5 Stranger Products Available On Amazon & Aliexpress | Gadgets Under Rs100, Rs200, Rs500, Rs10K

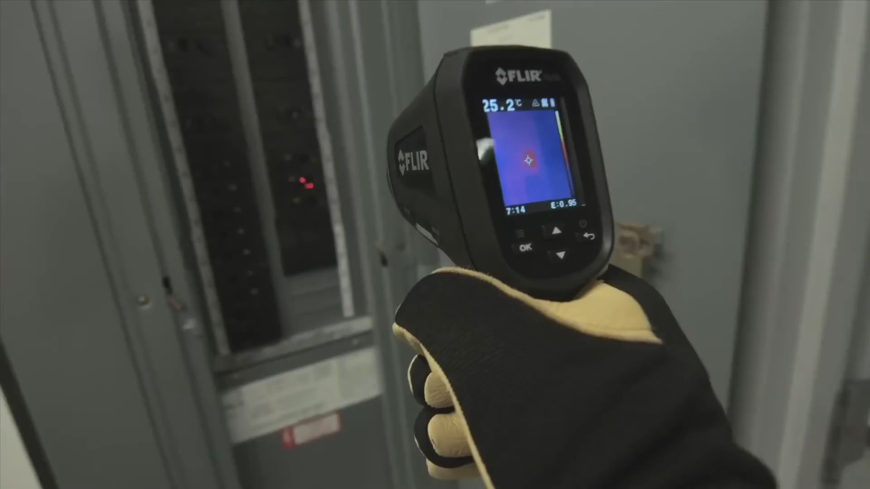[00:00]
On screen: spot 25.2°C
दोस्तों जैसा कि आपको पता है कि मैं हर बार आप
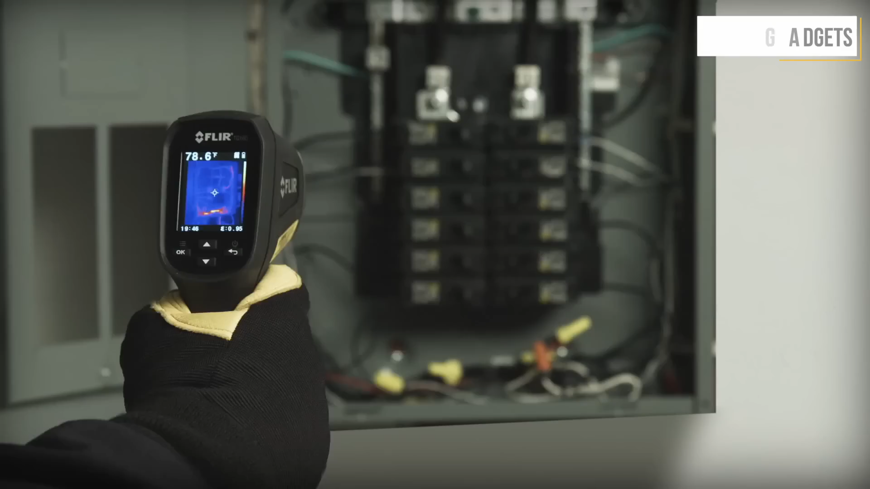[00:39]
जाता है लेकिन अगर बड़ी बड़ी furnace की बात हो जहां पर बहुती जादा हीट होती है ऐसे में ये नॉर्मल थर्मोमीटर काम
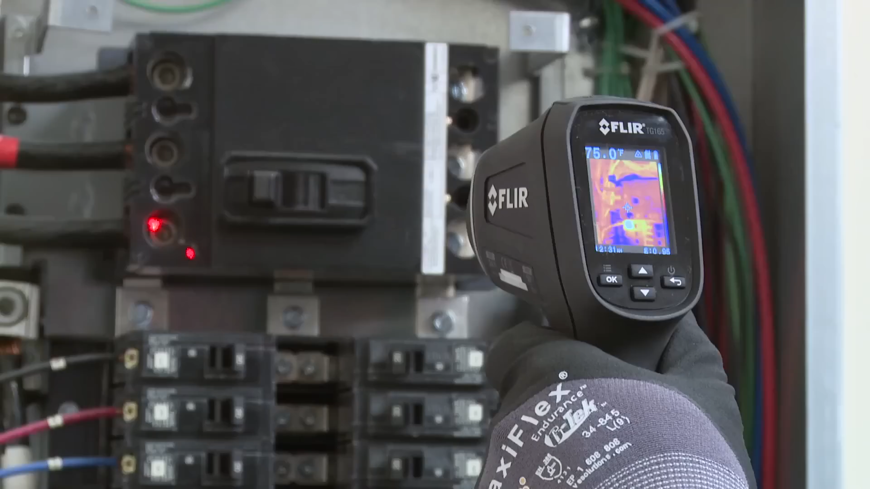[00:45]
नहीं आते तो दोस्तो इसके लिए इस्तेमाल किया जाता है इस तरीके की devices को
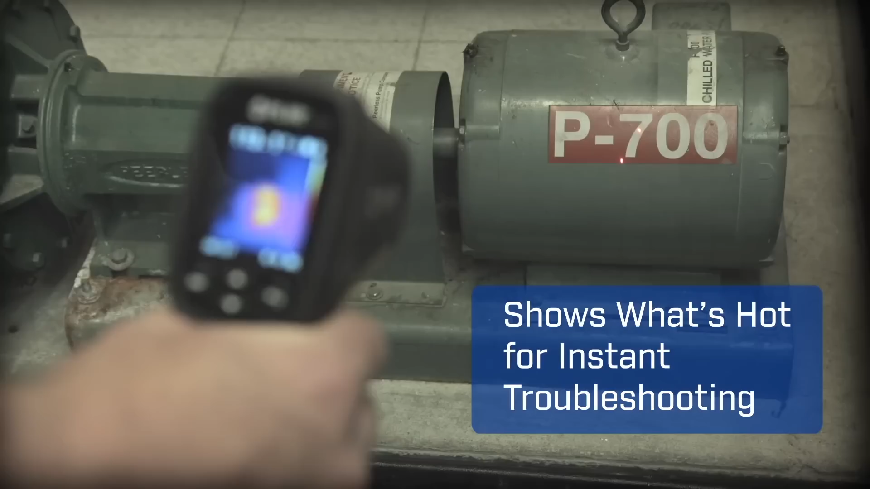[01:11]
laser sensors और जैसे ही आप इसे किसी object पर point करते हैं तो ये laser sensors के
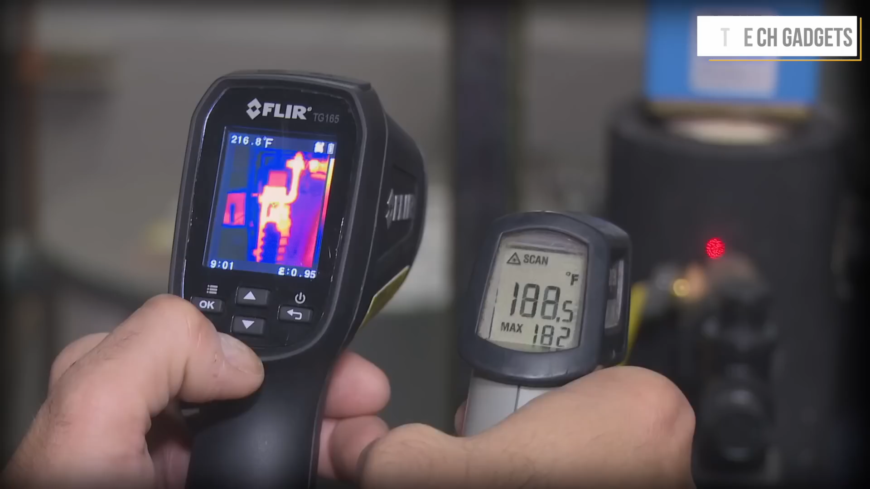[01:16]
On screen: spot 216.8°F
जगह का ही temperature आपको इसकी screen पर दिखाएगा यानि
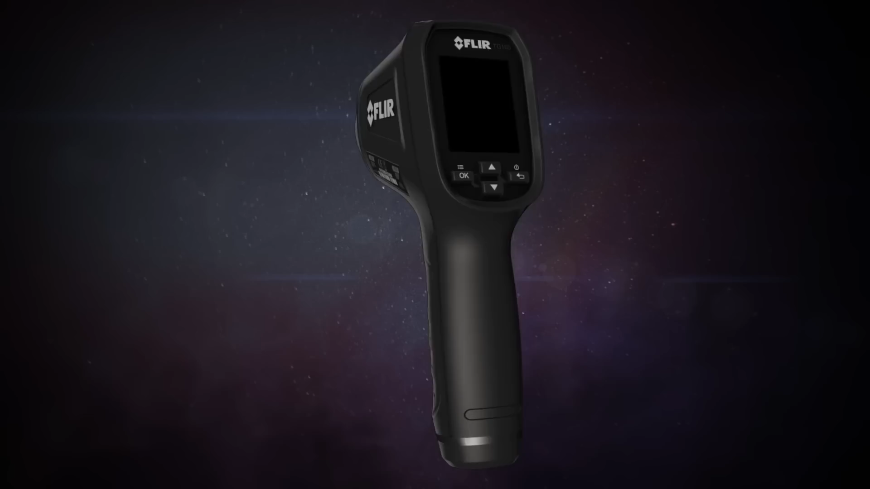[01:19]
की ये पूरी whole body का temperature ना दिखा कर सिर्फ उस point किये गए object का ही temperature आपको दिखाता है जिससे
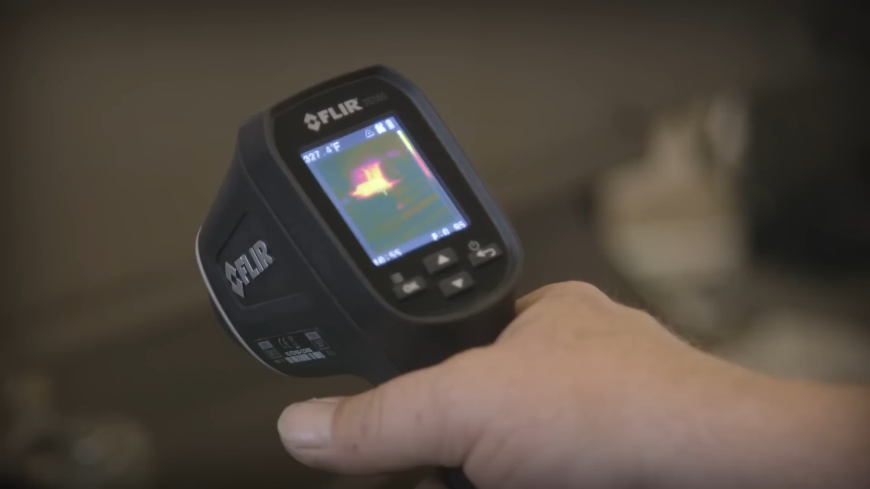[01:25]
की आप ये ensure हो सकते हैं की temperature actual उस जगह का कितना है तो दोस्तो इस तरीकिये का gadget काफी
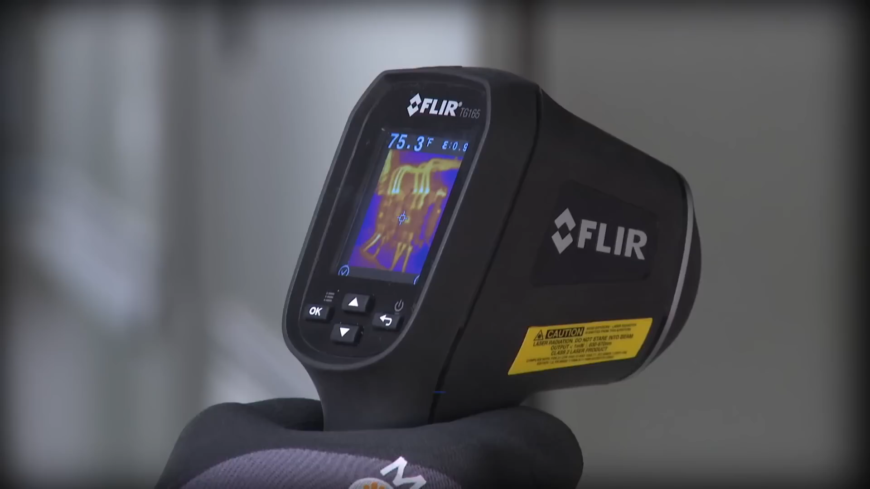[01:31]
On screen: spot 75.3°F
ज़्यादा useful हो जाता है industrial areas वेगेरा में जहां पर बड़ी बड़ी मशीनों का temperature चेक करने के लिए इसका इस्तिमाल किया जा सकता है